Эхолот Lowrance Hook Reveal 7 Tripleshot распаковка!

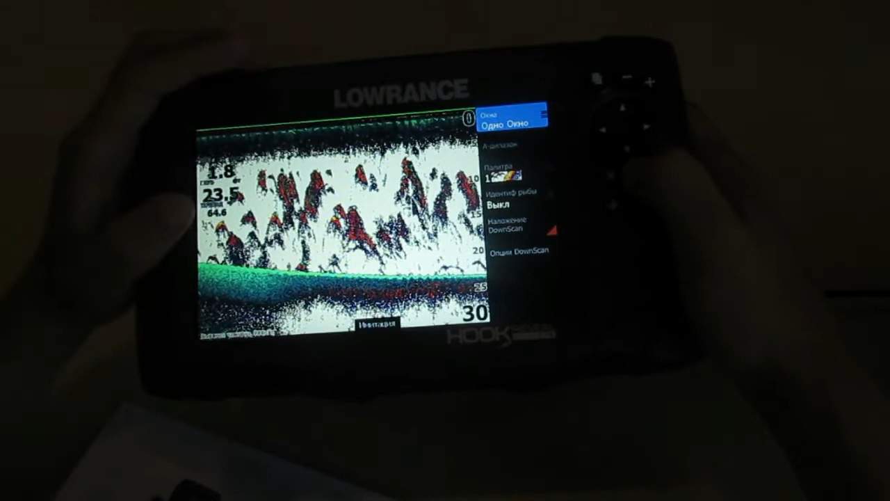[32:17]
Сделали в простом режиме сонара видеть структуру, а в режиме структуры видеть
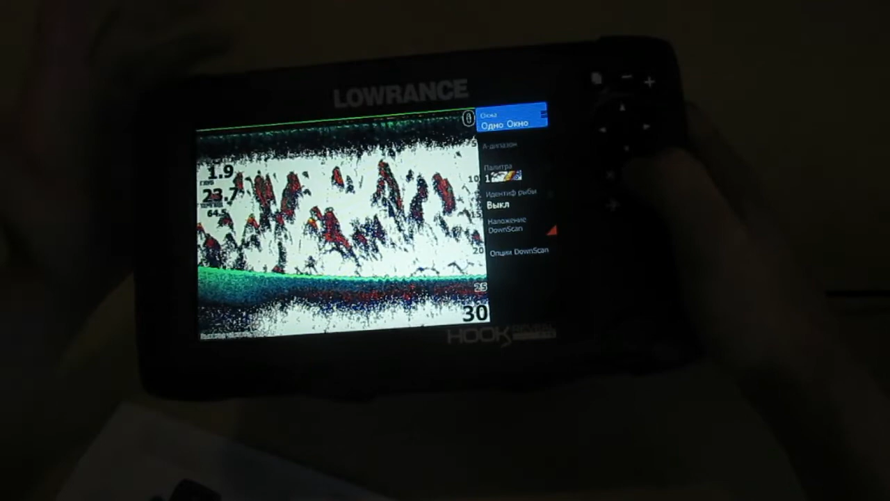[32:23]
режим сонара дугами. Да, интересно, конечно.
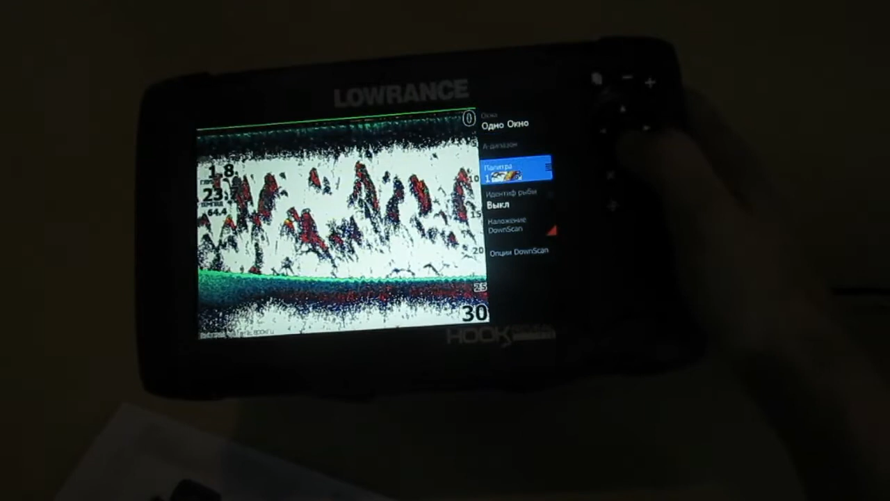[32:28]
Еще и опции Downscan есть.
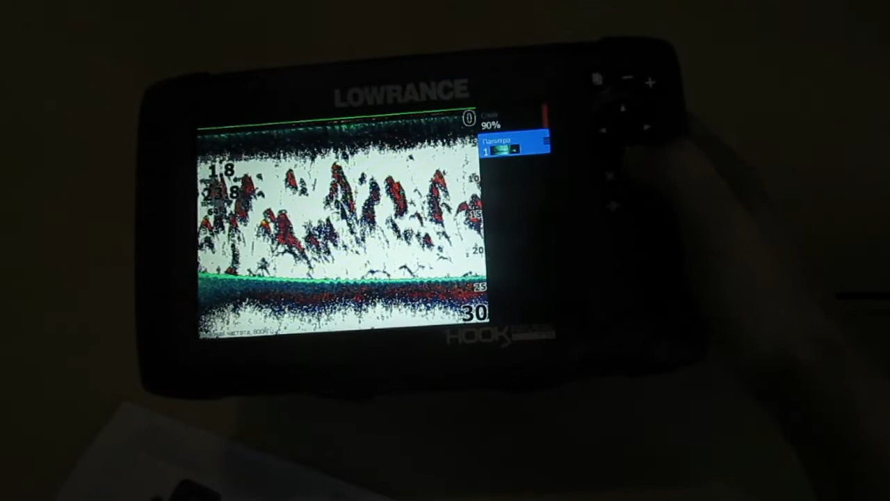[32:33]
Смотри, и палитру можно, и слой какой-то сделать, да? А, можно, я понял, это есть такая штука. Насколько ты сильно делаешь вмешательство Downscan в обычный эхолот?
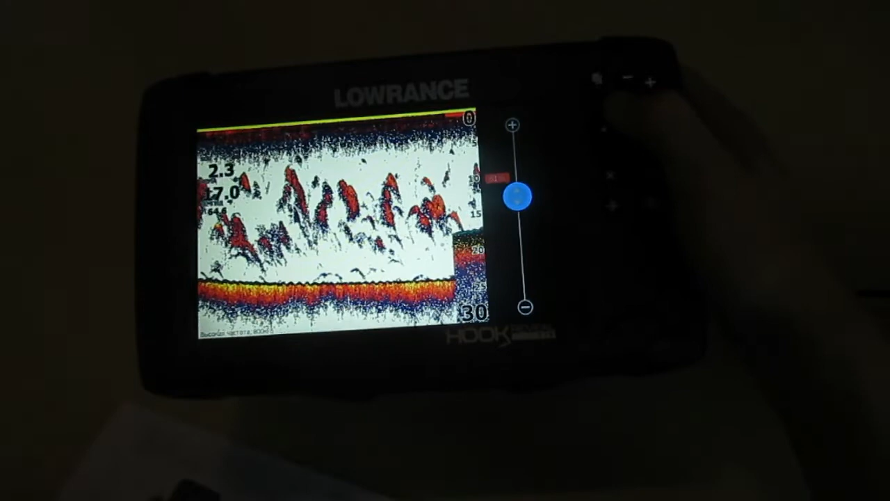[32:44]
если ты много сделаешь, то у тебя все будет нижнее сканирование.
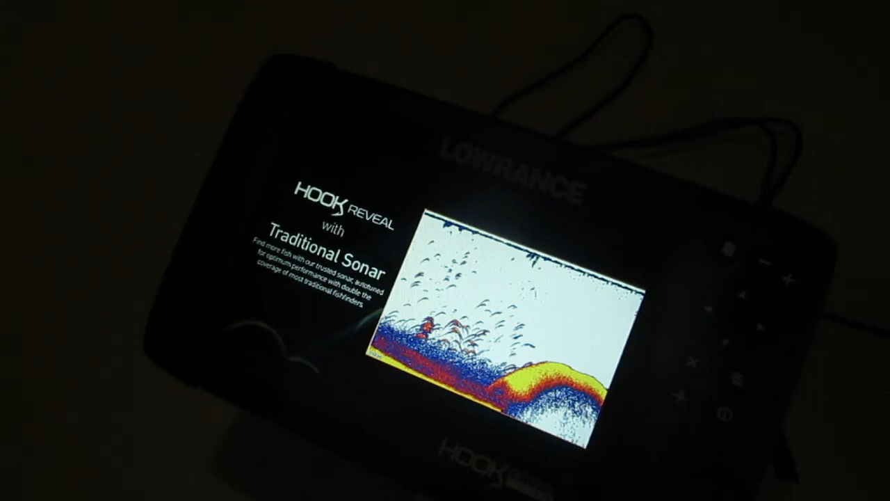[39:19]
На этой карте есть функция шкала кольца расстояний, это на карте очень помогает, сколько вам расстояний для точки, 5 метров, 10 метров, 30 метров, в общем, ну и, конечно же, функция Fish Reveal, как и эхолота называется,
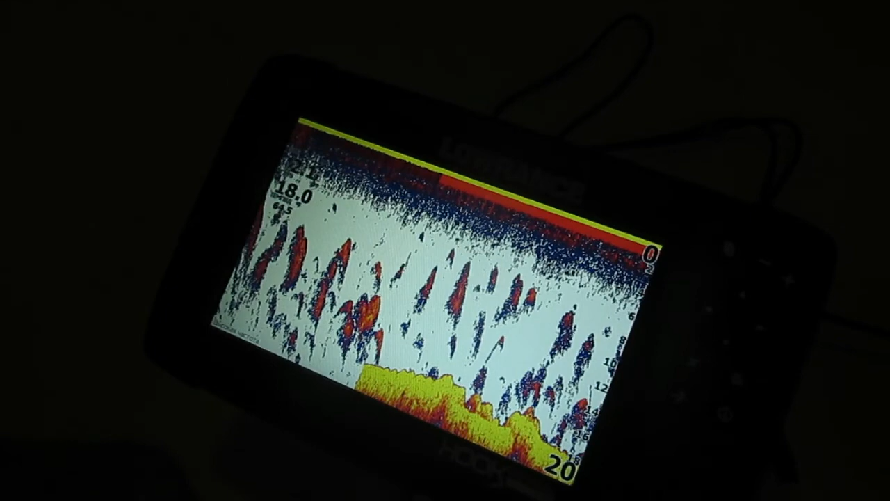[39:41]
это наложение дуг вот этих на структуру,
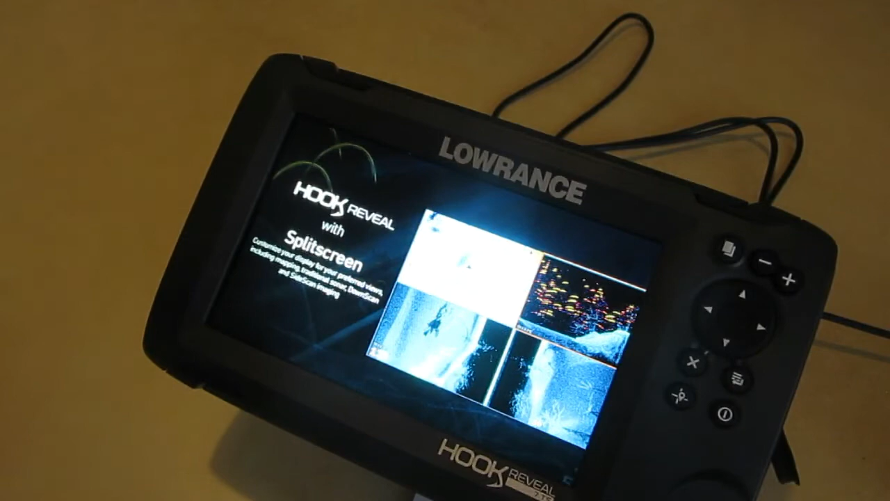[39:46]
чтобы каждому рыболову было более понятно, чтобы он не придумывал там, что это рыба, это не рыба,
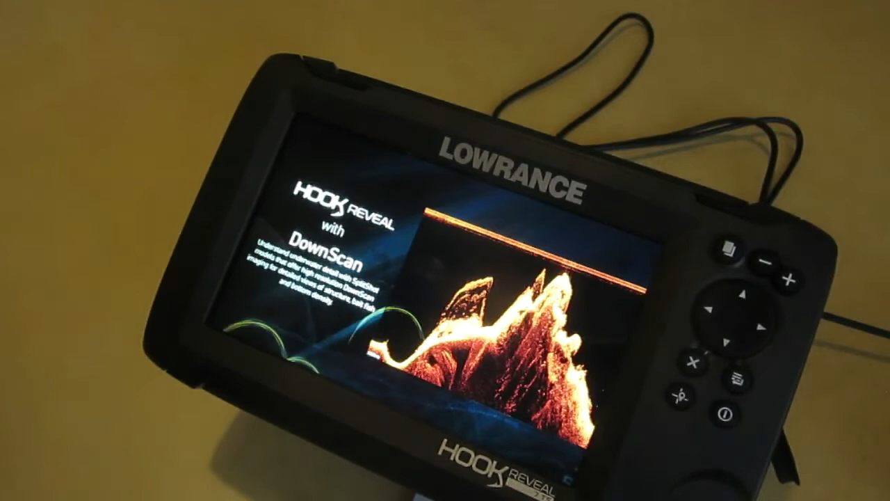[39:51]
а тут уже видно, что дуга, это значит рыба, эхолот сам понимает. В общем, бюджетный эхолот, относительно бюджетный, очень крутой экран SolarMax, все видно, экран, кстати, матовый,